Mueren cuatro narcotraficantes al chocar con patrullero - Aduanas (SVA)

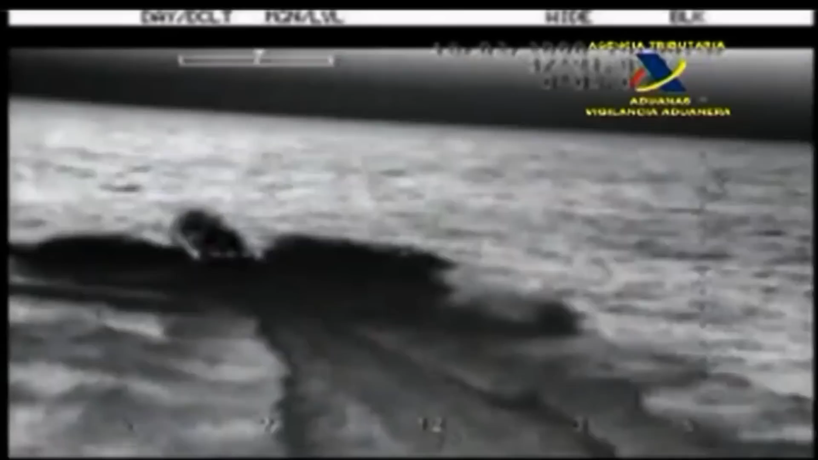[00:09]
Todo comenzó cuando un helicóptero de vigilancia aduanera detectó en aguas del estrecho dos narcolanchas supuestamente cargadas con droga.
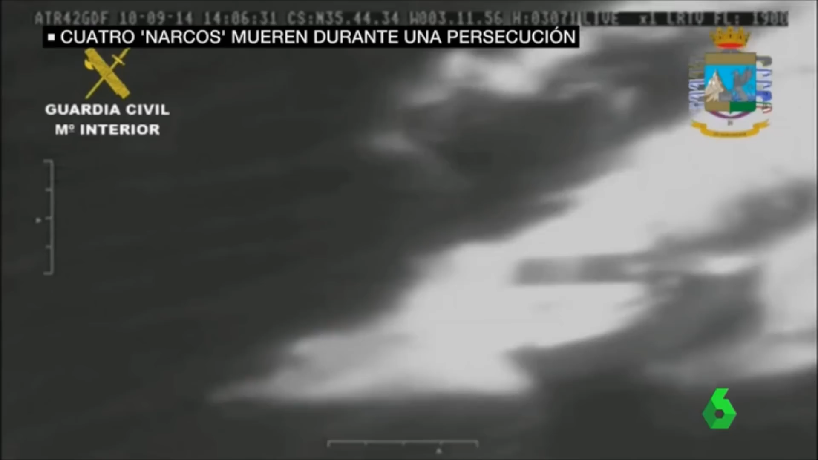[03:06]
Su trabajo era ofrecer combustible o llevar a cabo maniobras de distracción en caso de ser sorprendidos por la policía.
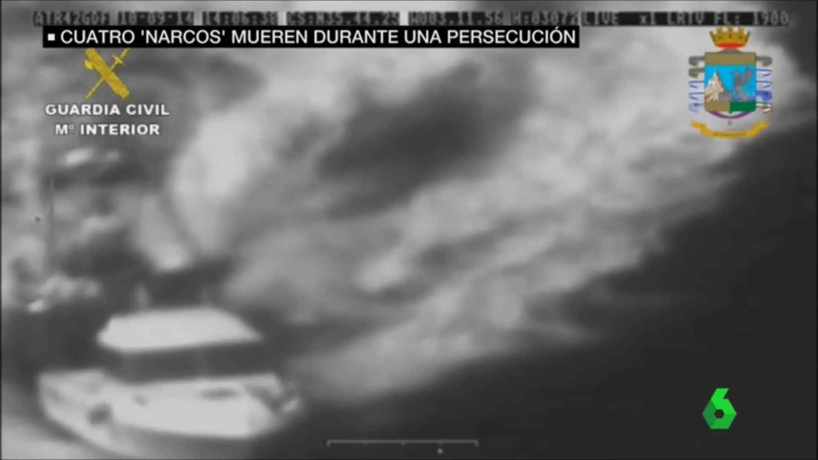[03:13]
Los presuntos narcos viajaban en una lancha como esta capaz de alcanzar los 100 kilómetros por hora.